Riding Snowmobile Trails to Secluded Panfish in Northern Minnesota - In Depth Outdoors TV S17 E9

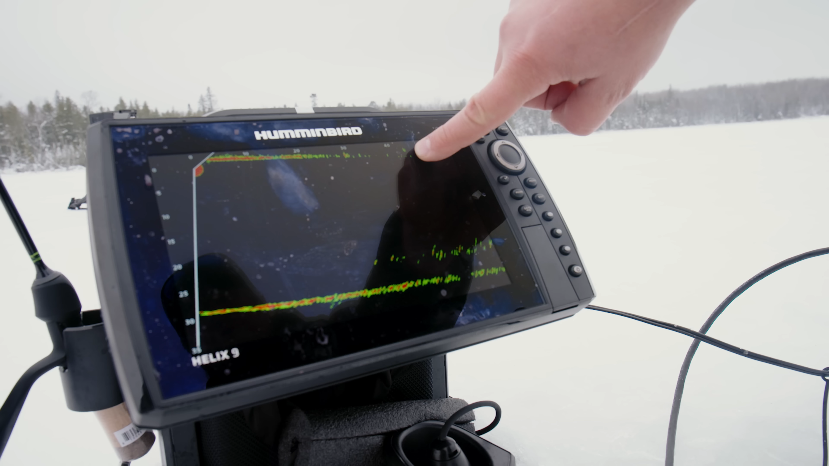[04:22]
You can see the explosion from where that auger went through. So I've got to move.
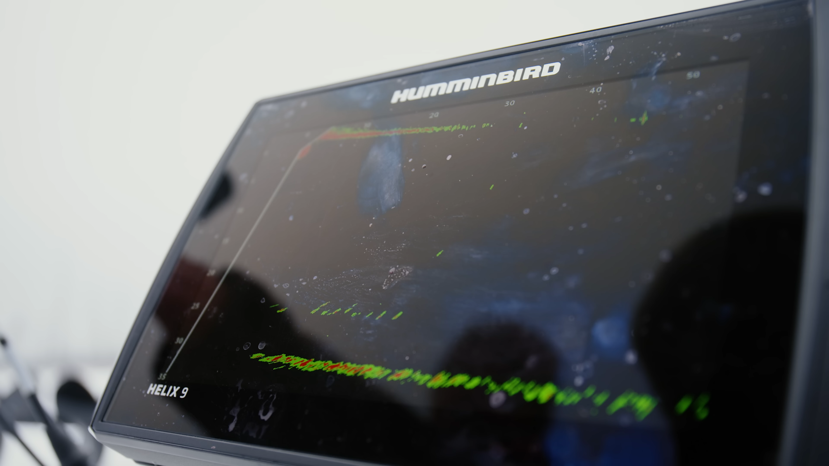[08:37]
There you go. I might be on the board. There you go. Felt a little bluegilly there.
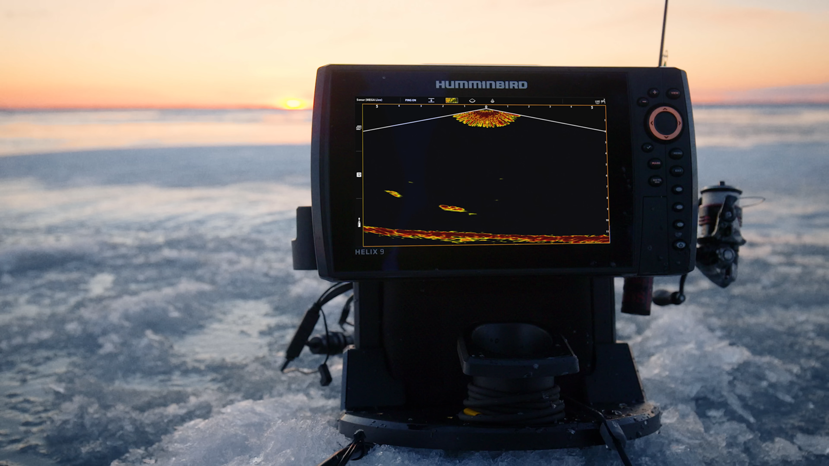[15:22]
To help you find, catch, and stay on more fish. Humminbird, simply, clearly, better.
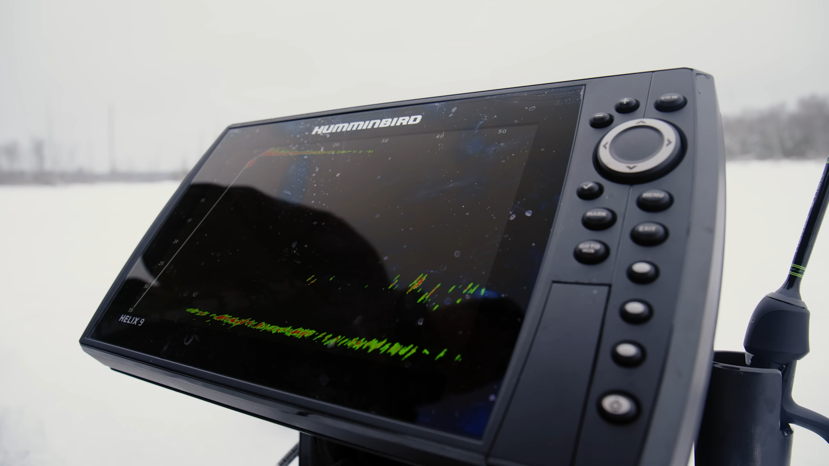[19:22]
And right now, I mean, you can see it. There they are, just a big slick of them. Just a little bit, maybe 25 feet to the left of Josh is where that school is at.